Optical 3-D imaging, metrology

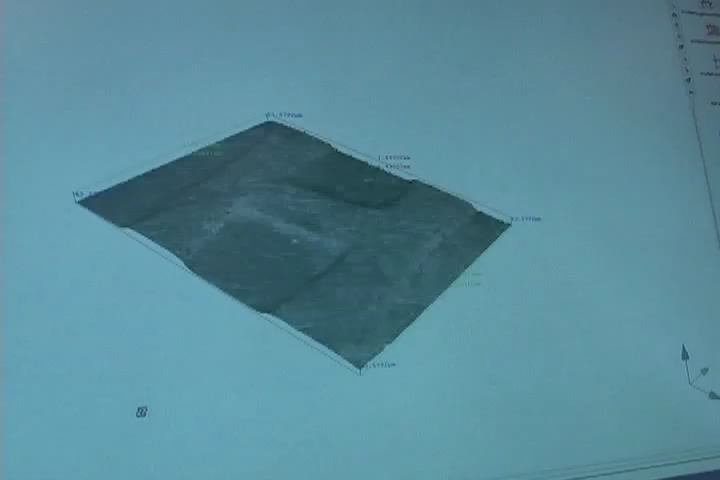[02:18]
The instrument is capable to measure with a resolution of up to 10 nanometers with a 100x objective.
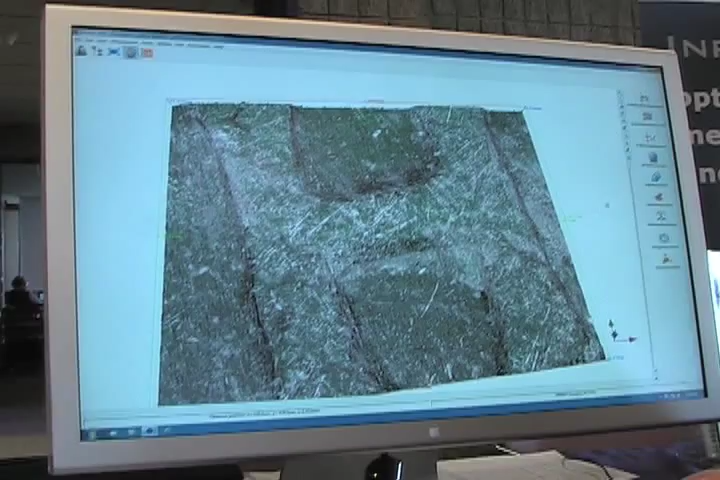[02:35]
And now we can do consecutive measurements such as profile, surface roughness, surface texture.
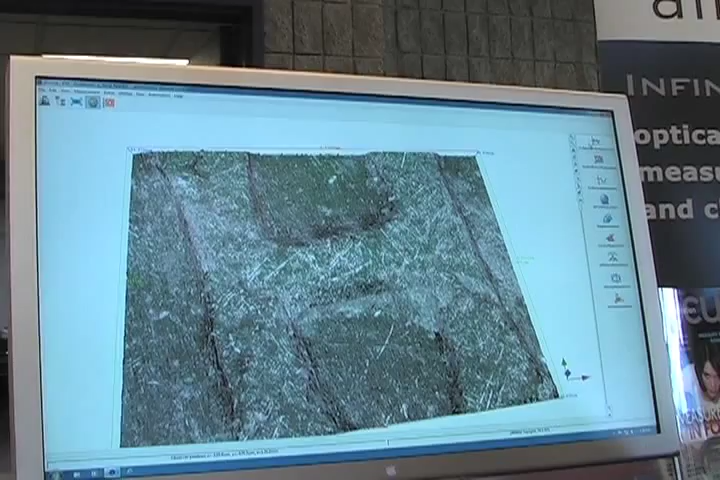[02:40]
And the new thing I want to show you is the things we developed towards optical micro CMM, geometric dimensions and tolerances.
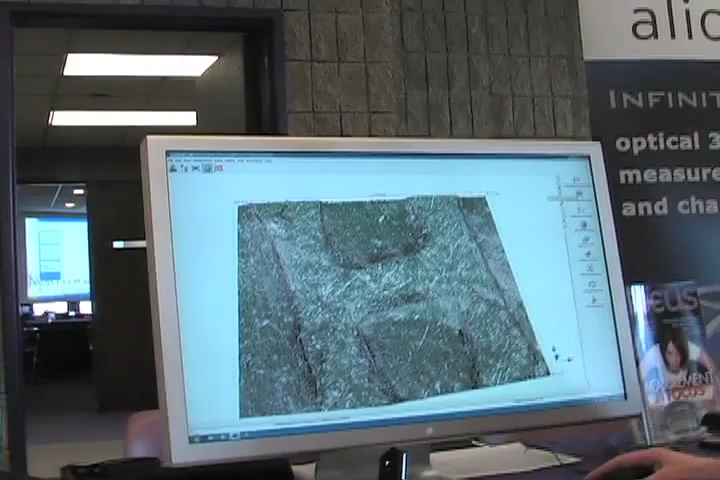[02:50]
We can now position the coin in a new orientation,
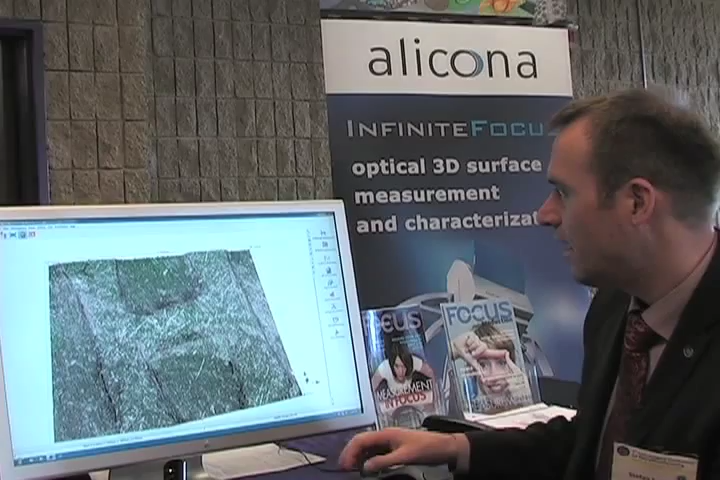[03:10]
I have now scanned one side of the coin showing also the edge.
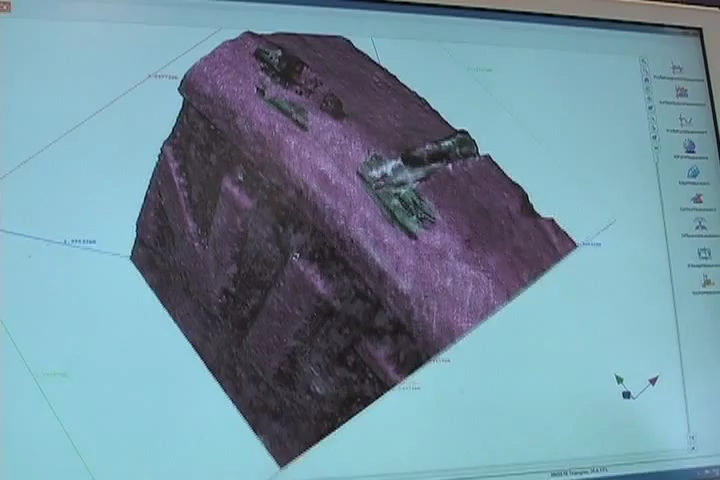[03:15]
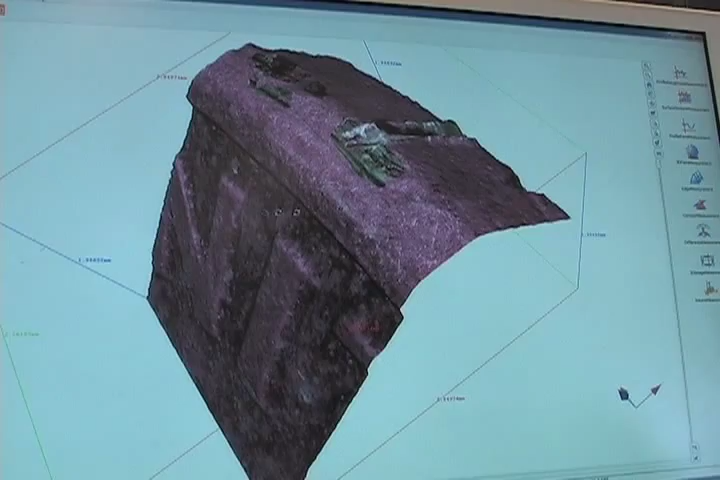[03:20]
And it is obviously with an optical technology we do not get all sides with it.
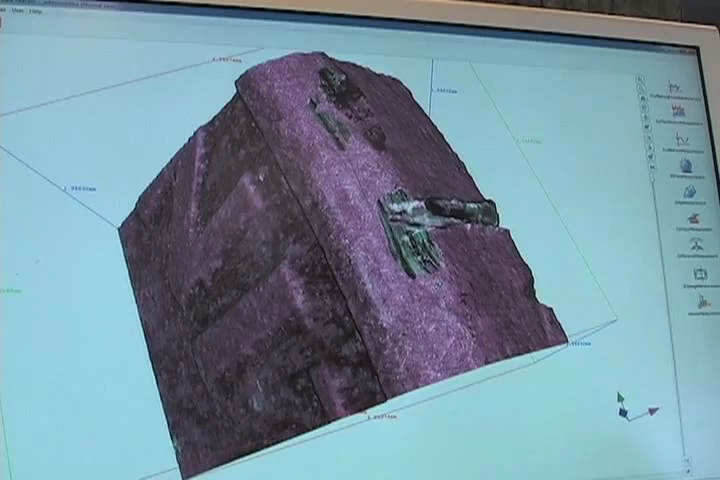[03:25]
So I have captured this side. With the second scan I
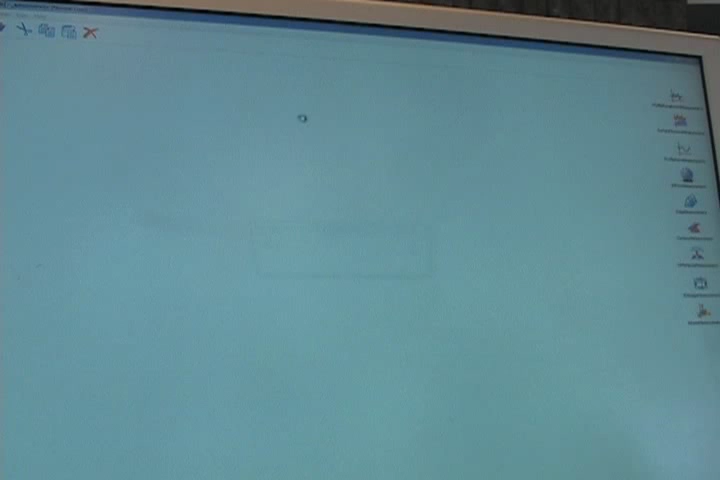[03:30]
now scan the right view on the opposite side.
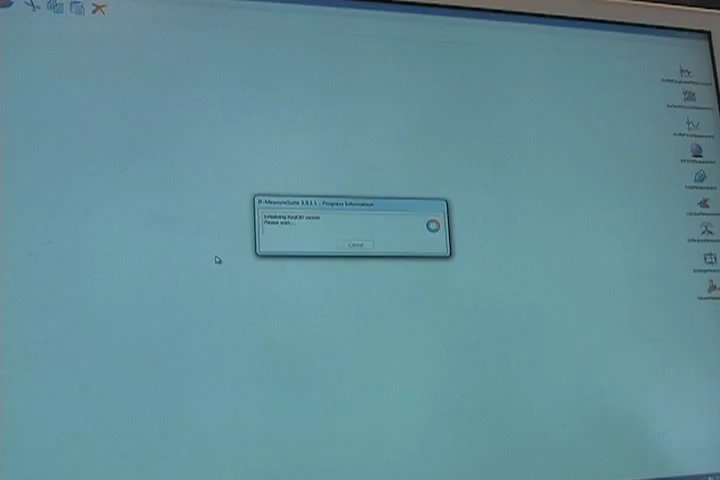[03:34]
And I just make sure that I have a small portion here overlapping on the edge.
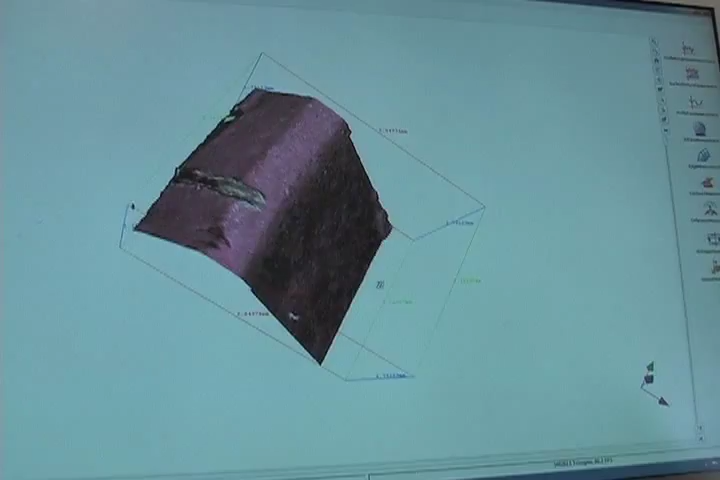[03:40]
And we have here the scratch in order to identify it.
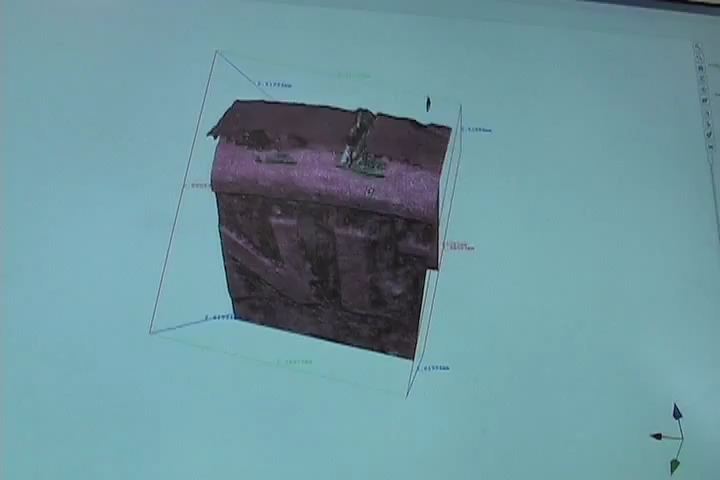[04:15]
So what you see right now is now a full measurement of the coin.
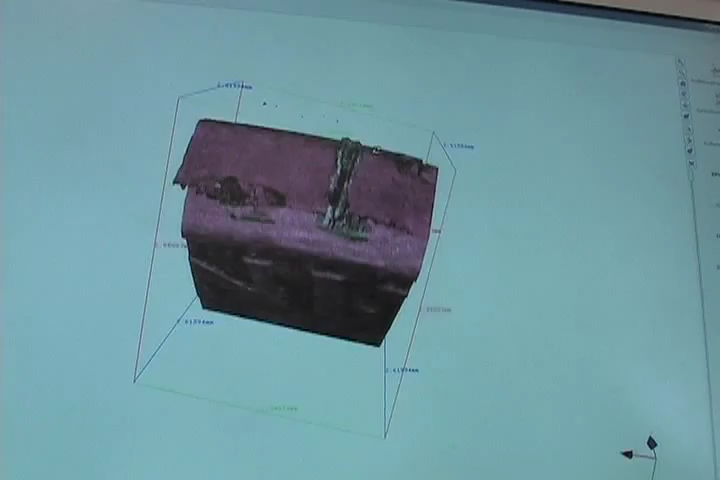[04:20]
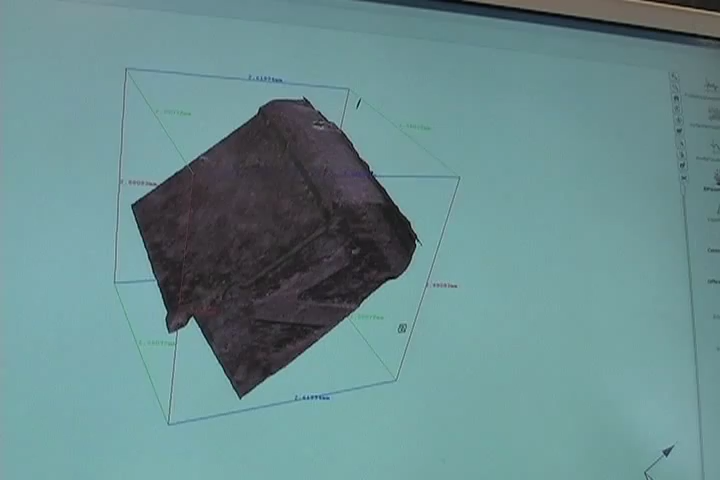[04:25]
And this can be now analyzed.
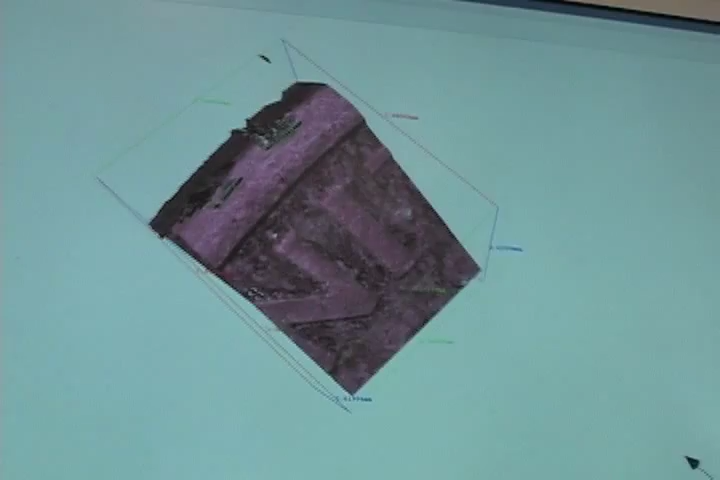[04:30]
We can measure the surface finish. We can measure the form.
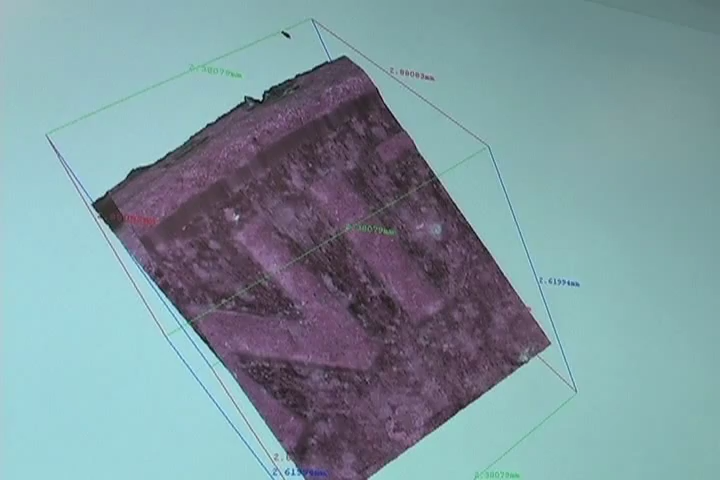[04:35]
And I am starting now the contour measurement module.